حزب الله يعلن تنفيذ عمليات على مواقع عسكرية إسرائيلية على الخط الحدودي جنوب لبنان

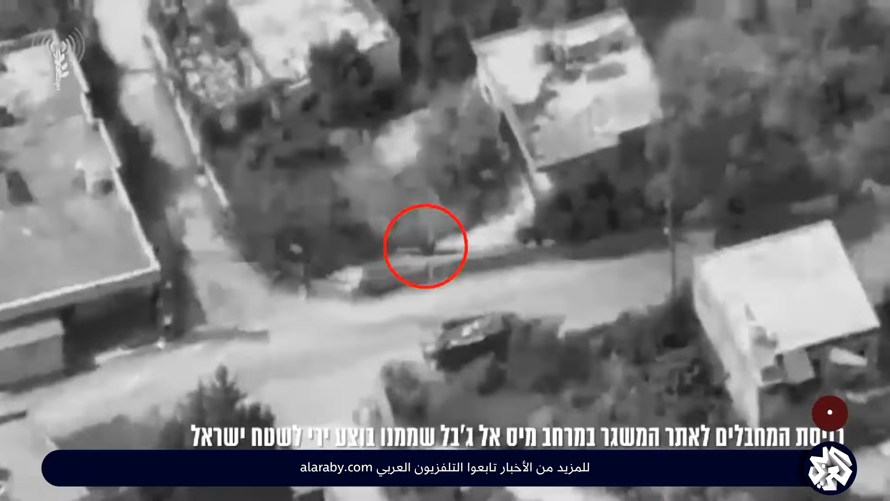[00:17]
ستة عناصر تابعة لحزب الله في موقع منصة صاروخية في بلدة ميس الجبل كما دمر ما قال
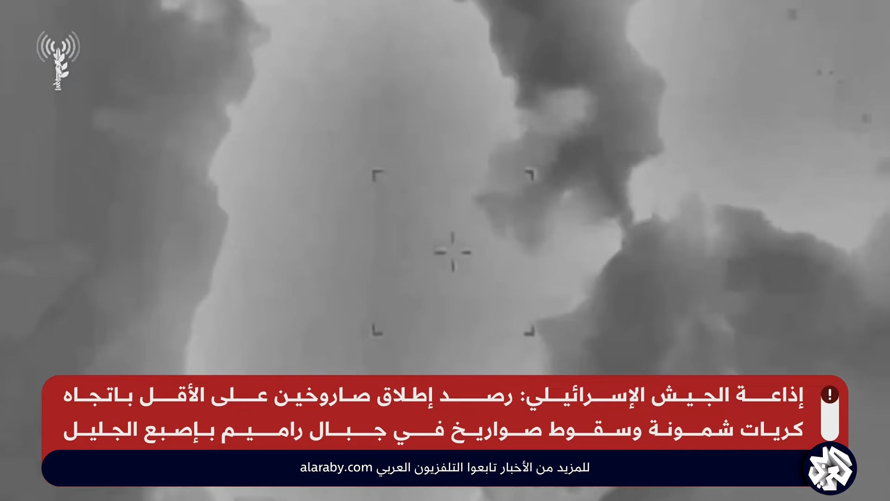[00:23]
إنه مستودع لتخزين الوسائل القتالية ومبنى عسكري في بلدة ناقورة جنوبية لبنان
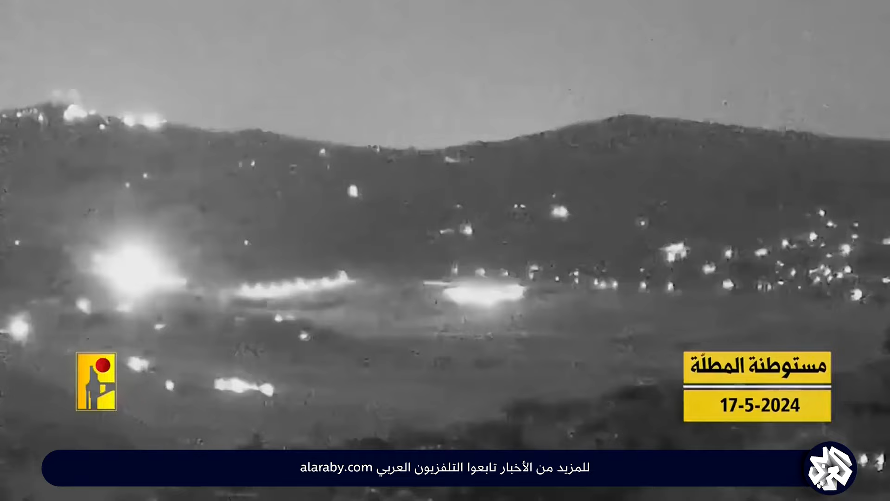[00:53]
والمطلة ورامية والمرج والمالكية وثكنة رامين بينما نعى خمسة من عناصره اليوم هذا ونشر حزب الله مشاهد مصورة لعملية استهداف تجهيزات تجسسية وتموضعات تابعة لجيش الاحتلال ترجمة نانسي قنقر